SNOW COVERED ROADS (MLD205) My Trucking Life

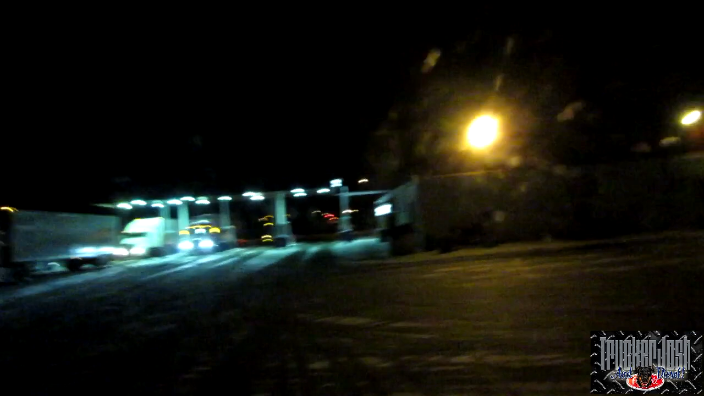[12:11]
The Husky in Dryden. We're waiting to unload tomorrow morning and then we go home. We should be home a little afternoon. And we'll get to the house probably sometime early afternoon.